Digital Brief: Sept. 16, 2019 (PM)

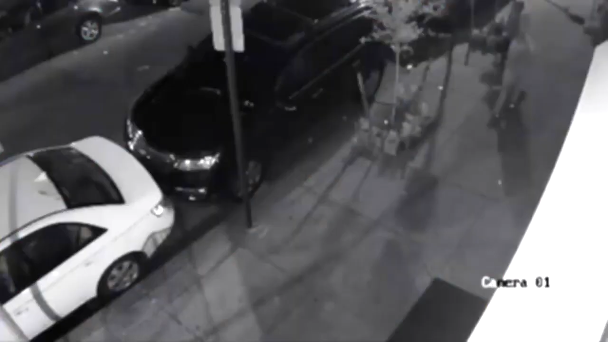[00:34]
Surveillance video captured the incident on the 1600 block of Moore Street in South Philadelphia, September 5th. You can see two men approach a 66-year-old woman who was waiting at a bus stop.
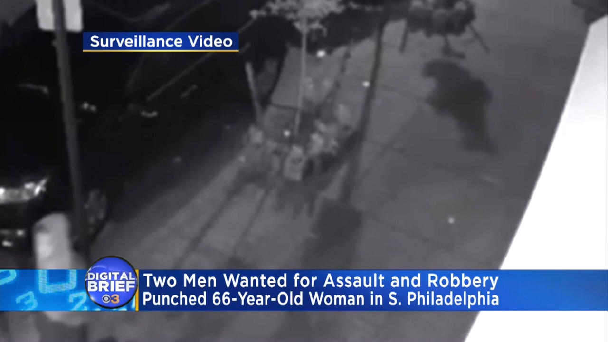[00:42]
Police say they waited until no one was around before they punched the victim and knocked her to the ground before running off with her purse. Chopper 3 over a double shooting in Trenton this afternoon.